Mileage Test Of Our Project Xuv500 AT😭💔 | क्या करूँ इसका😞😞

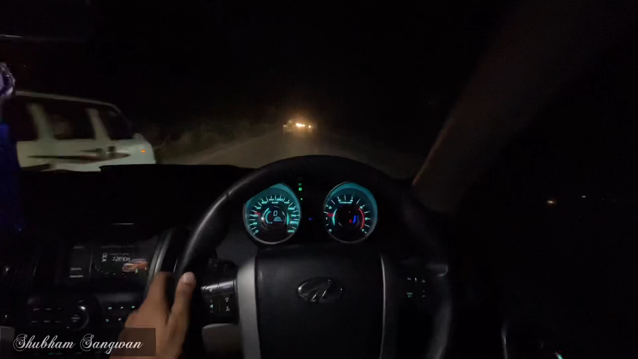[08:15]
बारा पॉइंट चार सब कुछ का हो
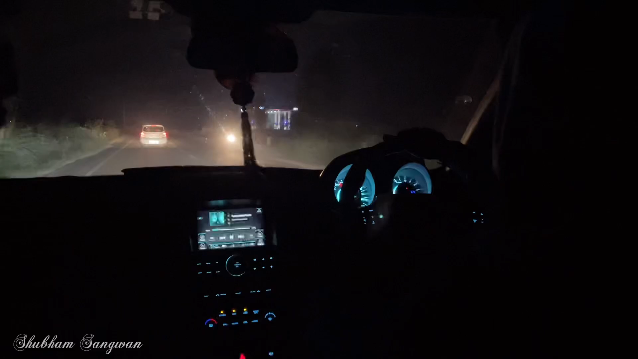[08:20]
गया है तैंकी नियों लगदा बाकी तांख है पुड़े तो आई हमारी ट्रिप कुल रही है अब एक सो तैस किलमेटर गया
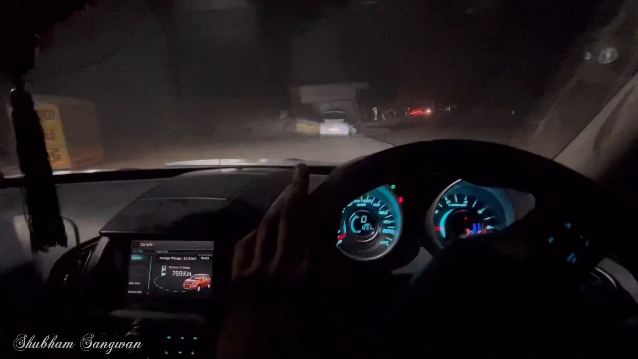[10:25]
तो भाई 123 किलोमेटर की हमारी जिसमें हाइवे भी
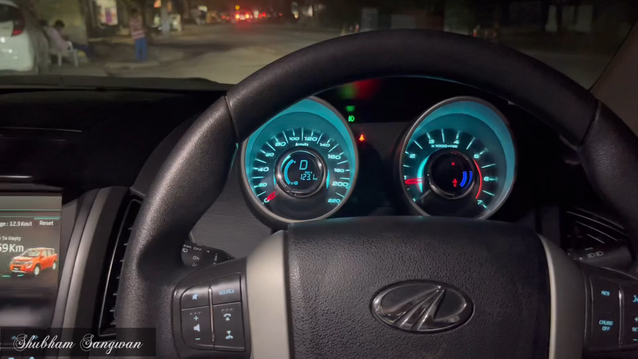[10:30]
क्या ही किनू मैं सड़क इतनी खराब थी ब्रेक ब्रेक उल्टी
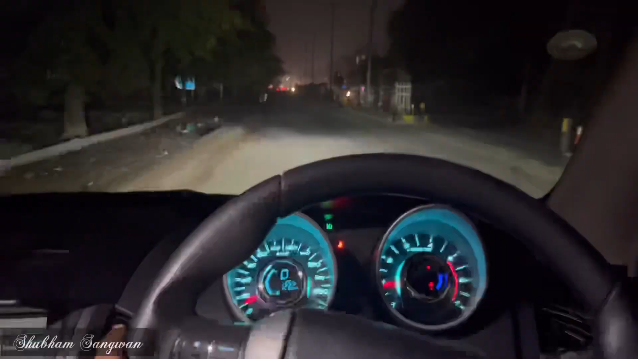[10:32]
लिए तो भाई हाइवे भी मैं क्या ही रन मारूं आलगी था अच्छा गासा लेकिन सिटी का भी मेरा जादा था था ही वाले से
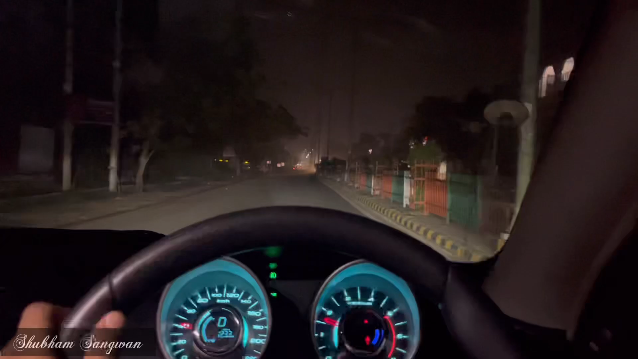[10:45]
और आई भे मतलब 100 ही चली थी गाड़ी या तो खुला रस्ता था 100 चली